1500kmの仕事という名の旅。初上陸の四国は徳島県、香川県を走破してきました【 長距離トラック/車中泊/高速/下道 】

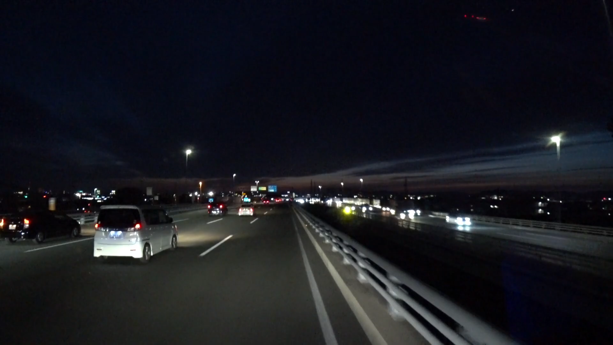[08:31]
天竜が通過で浜松入りです。いやもう真っ暗になる前に来れましたね。
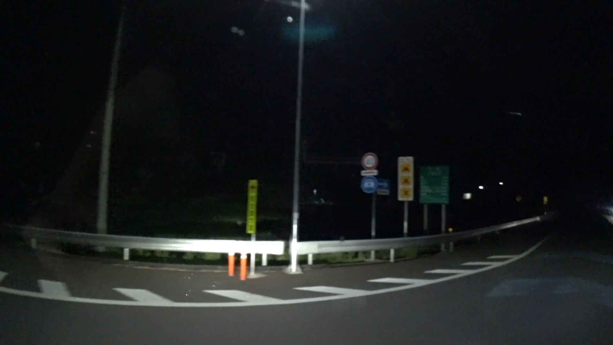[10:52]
どうしよう。さあ真っ暗な道を抜けて関山寺のインターですね。ここはねスマートインターチェンジになります。
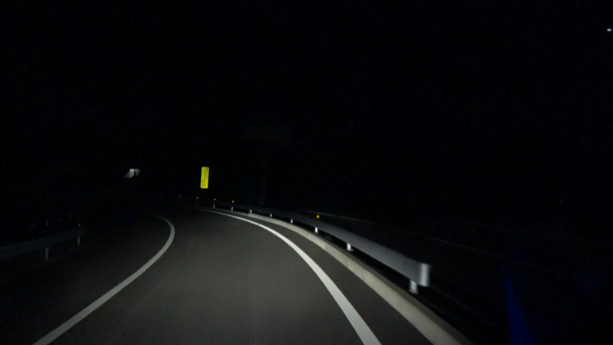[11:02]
ここから東名高速経由で西の方にどんどん向かっていきます。下道終了、あとは高速です。ここのスマートインターチェンジはきっちり止まると反応します。ピタッ、
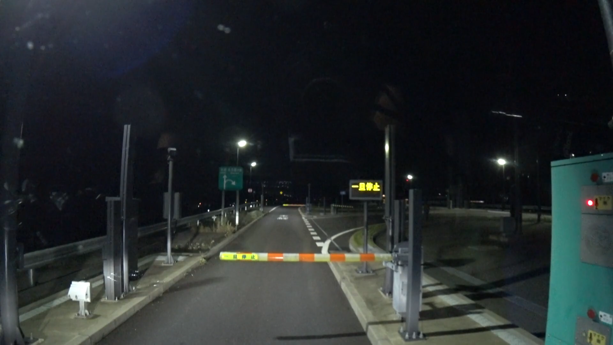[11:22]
ほら、ETC バー頼みますよ。ちょっと手前すぎましたね。失敗しました。
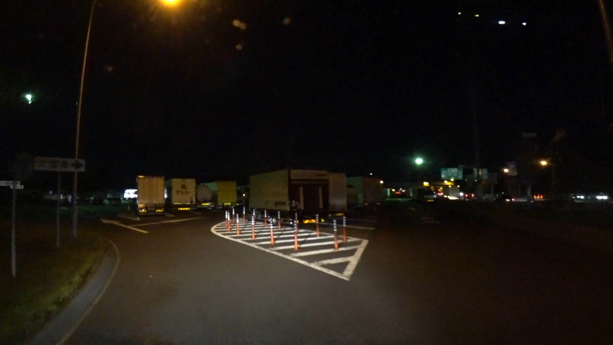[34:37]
日曜日なんですよね、かなりいるな。
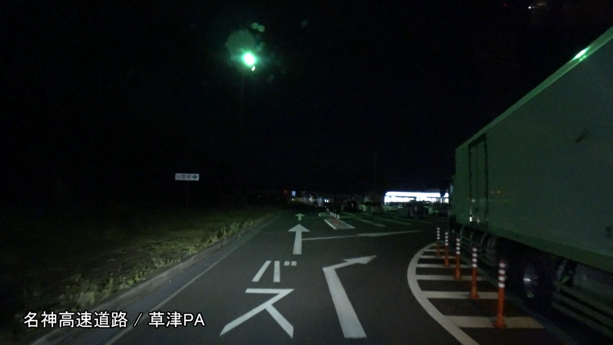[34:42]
相当いるな。止まれっかな。